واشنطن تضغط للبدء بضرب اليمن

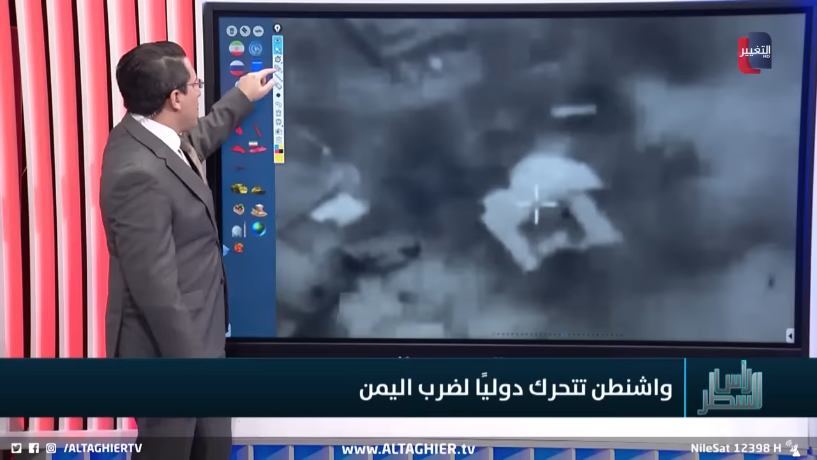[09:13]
بسرعة أن نحدد هذا الموقع سنلاحظ الرؤية صعبة نوعا ما ولكن المنزل واضح